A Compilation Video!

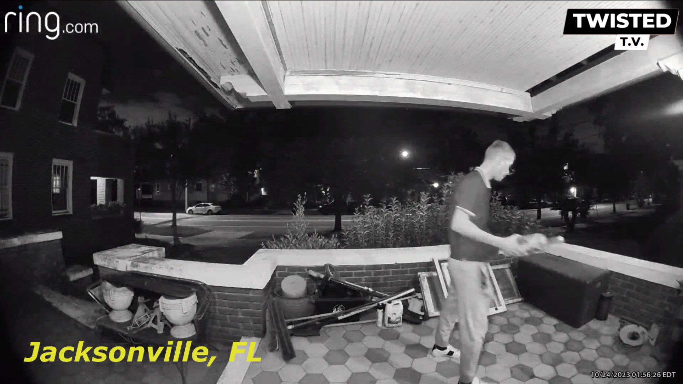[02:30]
Thief walked up and took a small bug zapper off this front porch, which was not visible from the street. Homeowner got a good video of his face and clothes. He did a quick double take as he turned to leave. Keep an eye out for this guy and keep an eye on your bug zappers.
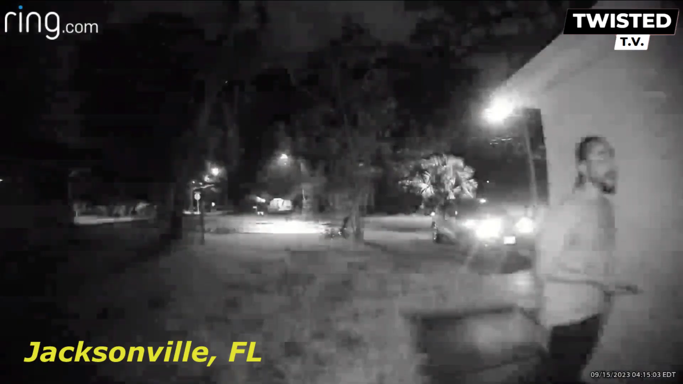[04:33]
Another weirdo trying to gain entry in another innocent person's home. Homeowner said this was at 4 in the morning. This chooch should be home sleeping instead of out early creeping. Stay vigilant and keep those doors locked.
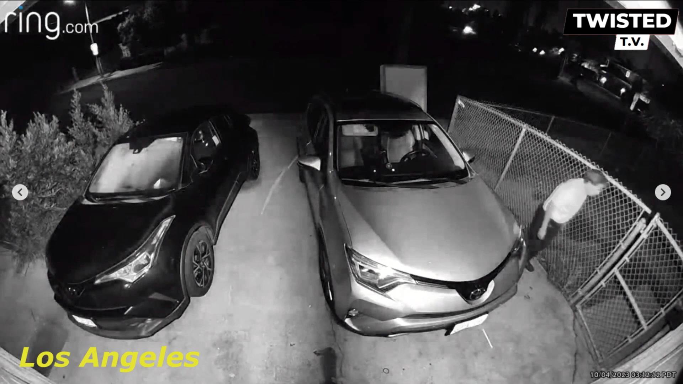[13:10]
Owner of this ring cam said a man followed their brother home. Not sure if he's having an episode or what, but this definitely does not seem normal.
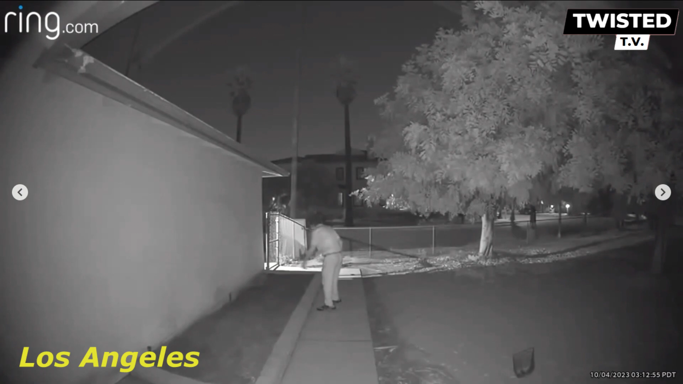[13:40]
A second cam of this weirdo. Seems he perhaps drinks his own roughy. Perhaps a future Jeffrey Dahmer in the making. All the more reason this video should make you vigilant. Talk about goosebumps. Yikes.
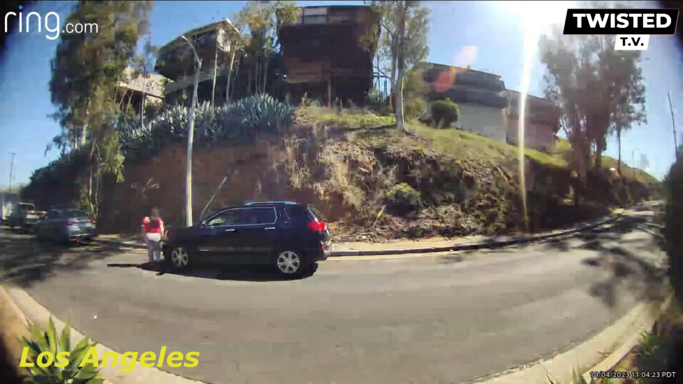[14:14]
Stolen car left in broad daylight.
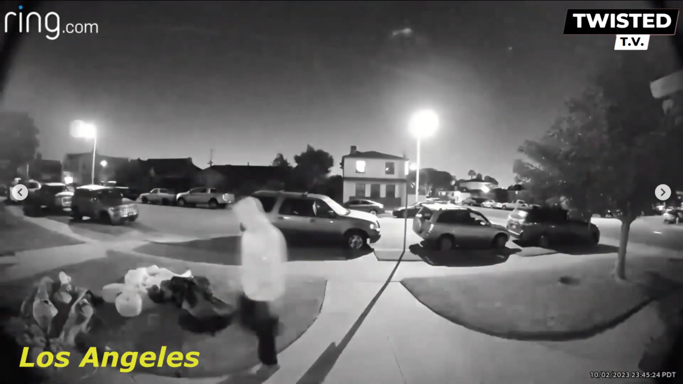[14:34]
Homeowner was upset about this one to say the least. They said some lowlife stole my nephew's Ubi that I just bought him because of his good behavior at school. He called me at 7:30 a.m. to tell me. How does it feel to steal from a 4-year-old? If someone recognizes him, please let me know or contact authorities. Absolutely shameful.
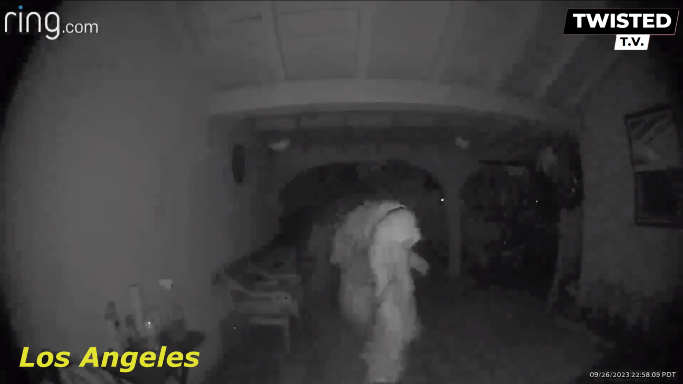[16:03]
Things that go bump in the night. Stranger danger. Keep those doors locked and those notifications on. They will warn you of gremlins creeping on your porch at night.
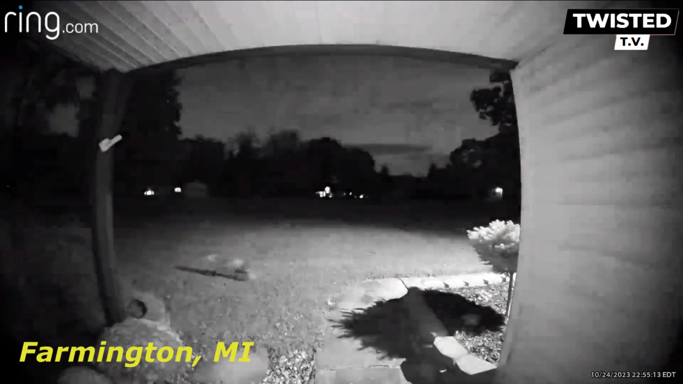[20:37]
We have a fox in this clip, not to mention an unidentified falling object.
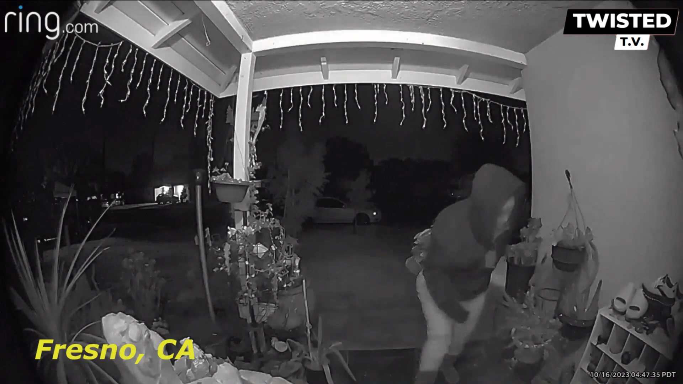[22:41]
Homeless woman stealing two pairs of shoes in this clip. You can't even leave your shoes outside these days. Keep an eye on your shoes, my friends.
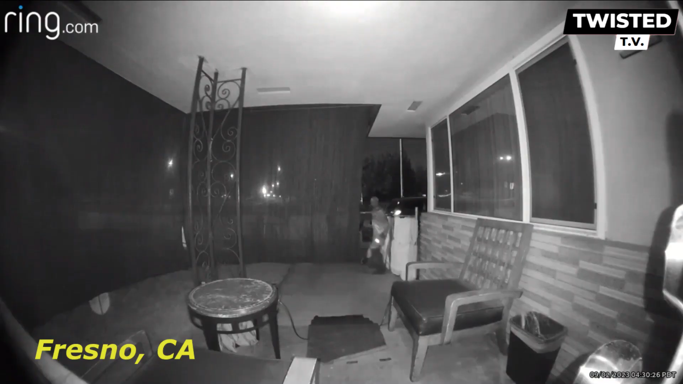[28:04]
Trespassing on private property. Homeowner said, here is another incident on my front porch of a homeless person coming into my yard and onto my porch acting as if she wanted to sleep. This happened at 4 a.m. in the morning.
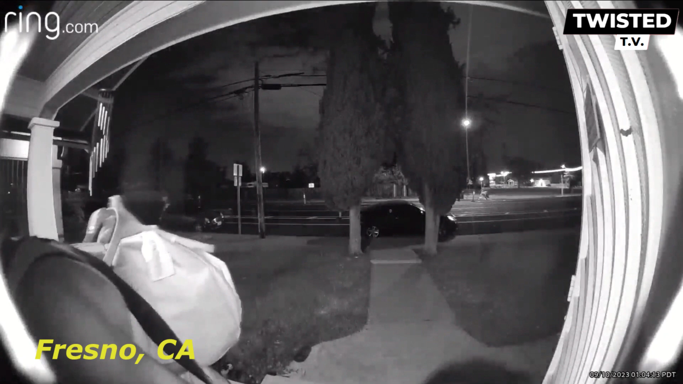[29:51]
Crazy lady at night. This woman came up to this front porch at 1 a.m. in the morning trying to steal sandals that were outside. You can't even leave your smelly sandals outside to air out. What is this world coming to and what won't people steal these days? Gross, not to mention ridiculous. Can I help you?
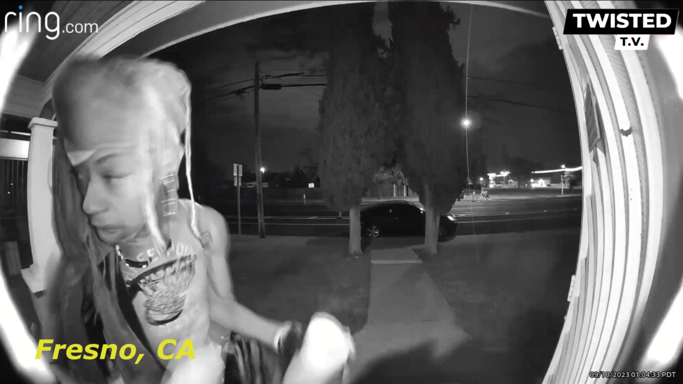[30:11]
Hi. I was asking if you know anybody to help for that lever.
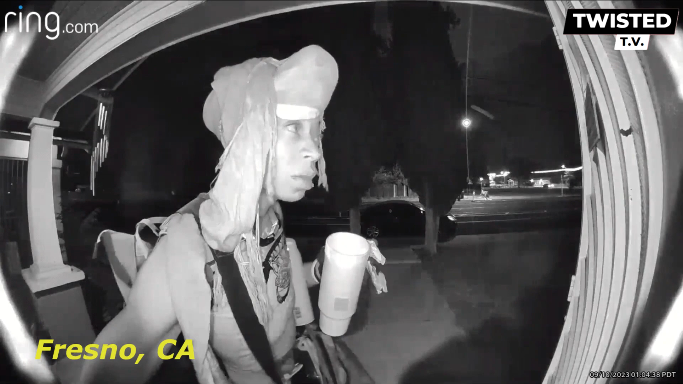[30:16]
No, you need to go. You need to keep going. possibly intoxicated, regardless, clearly pulling an act.
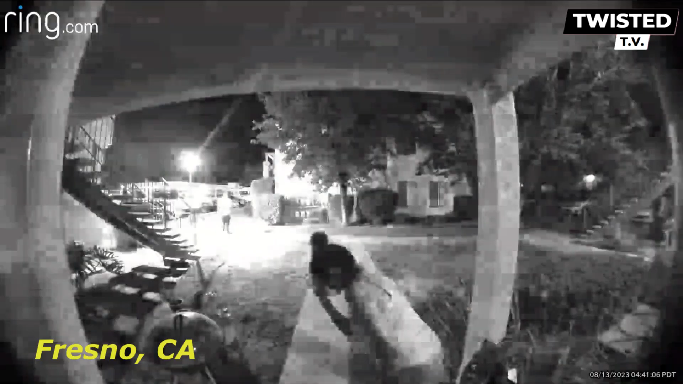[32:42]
In this last clip of the night, we have a Bonnie and Clyde porch pirate couple. These two are walking around this apartment complex stealing items off of residents' porches. One homeowner said the female came to the door and looked around. Moments later, the male came back and took a pair of work shoes that were under a chair. Keep an eye on your work shoes. Not to mention, definitely keep an eye out for these two if you're in the area. And always be aware, especially if you live in Fresno, California.
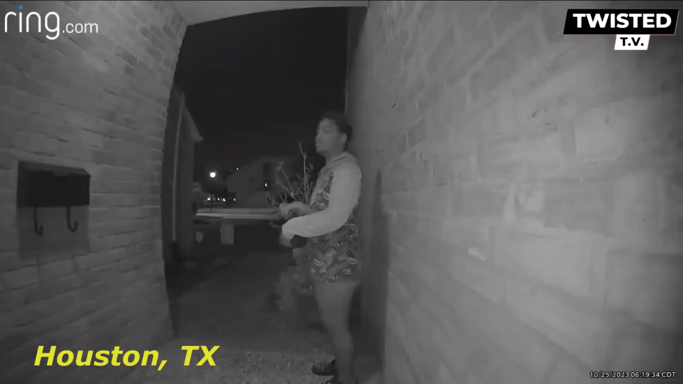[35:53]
A person approached this door this morning asking to come in. Homeowners said after a few minutes they left. Just sharing in case anyone sees this person around or has before. Please be aware.
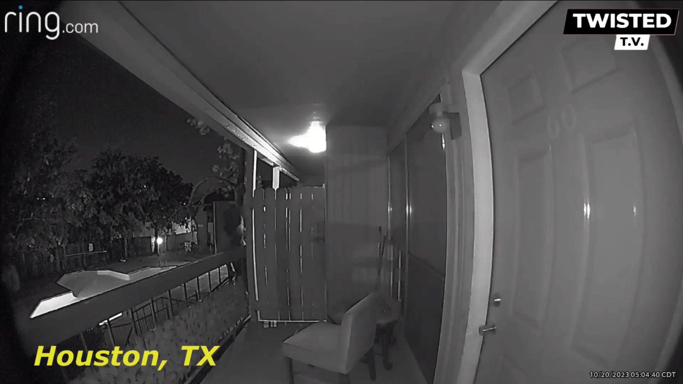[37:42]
Check this gremlin out after midnight. Not even your balconies are safe. Yikes. This stranger attempts to gain illegal entry into this resident's home.
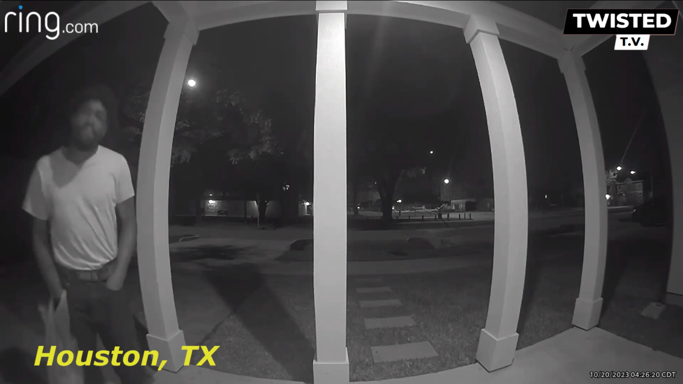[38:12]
Be aware of late-night doorknob wigglers. And as you should already know, always keep your doors locked.